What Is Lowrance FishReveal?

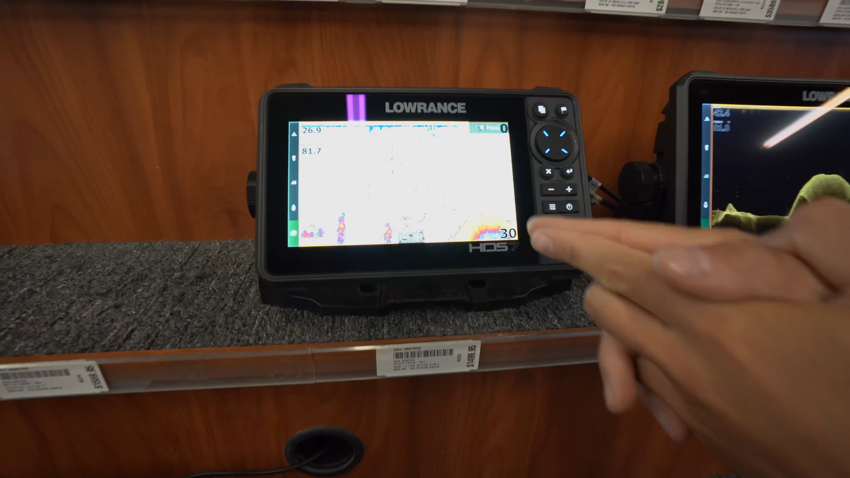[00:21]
And this is where you find your regular fish arcs and where your fish are on the water column.
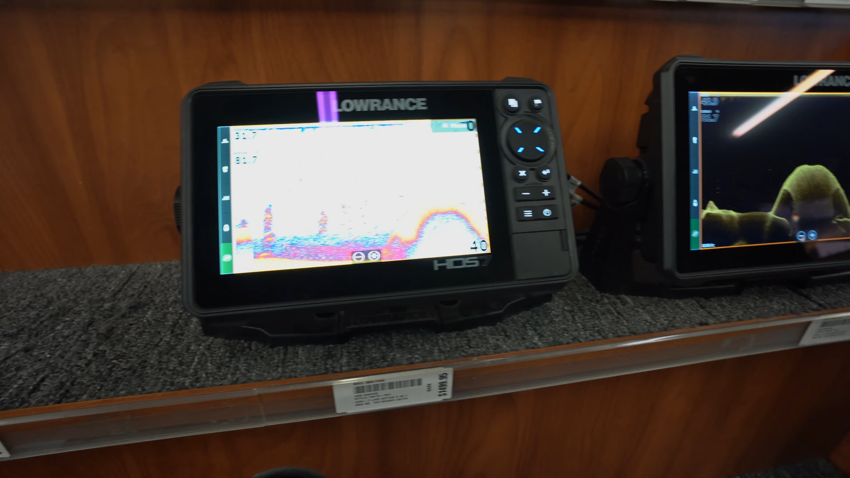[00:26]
Scroll over here, you have your downimaging and this is where you find your structure.
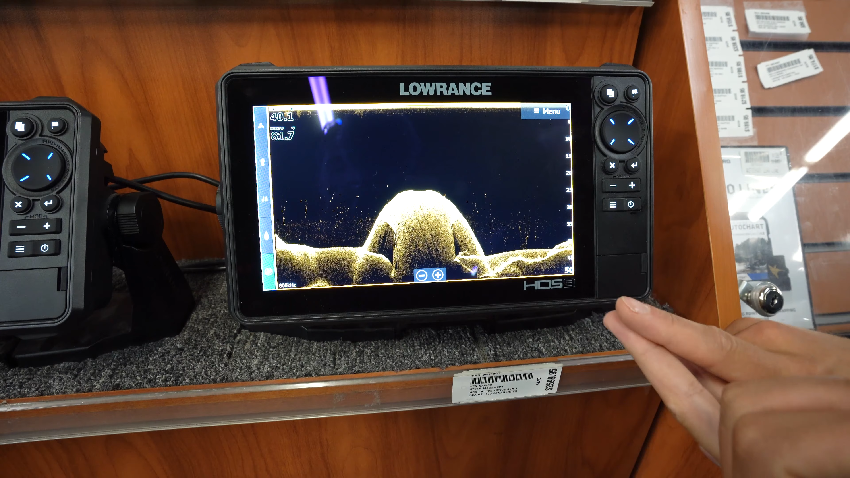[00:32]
Rocks, weeds, hard and soft bottom. And now when you combine the two, you get Fish Reveal. Right here.
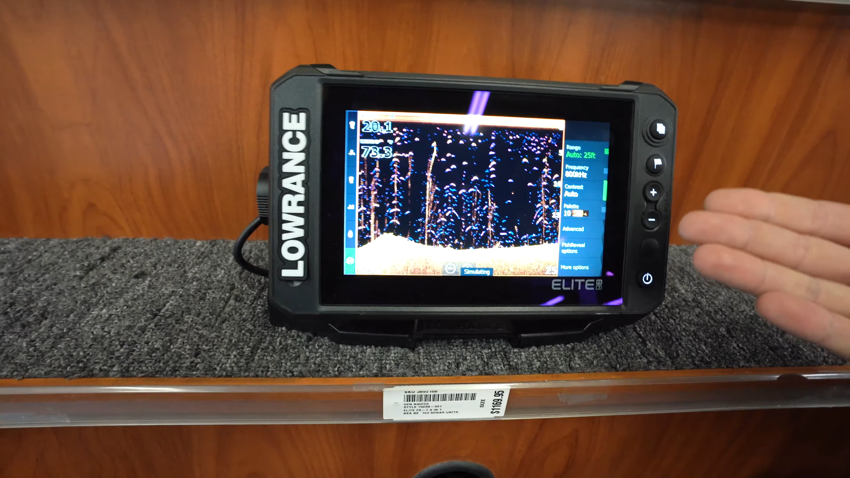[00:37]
So you have them overlaid on top of each other. You can see your weeds, you can see your fish arcs.
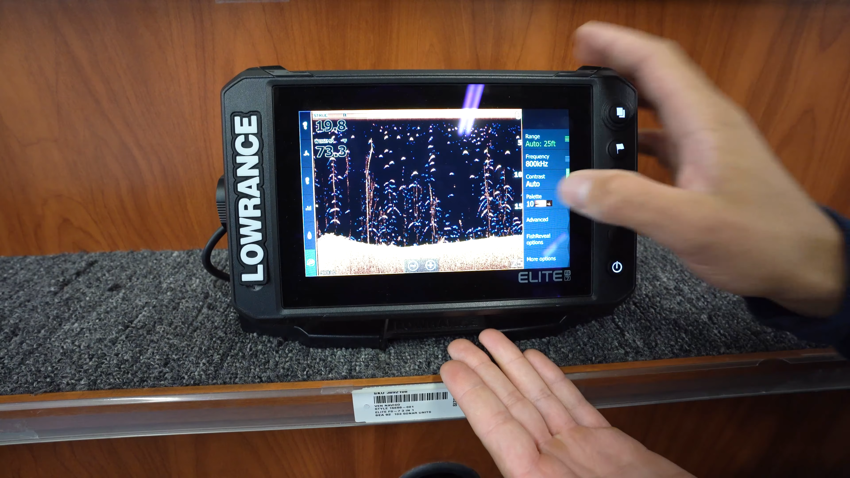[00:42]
However, now you're not sacrificing any screen. You're using your entire screen on one image versus having it split up if you had sonar and downimaging on opposites like competitors.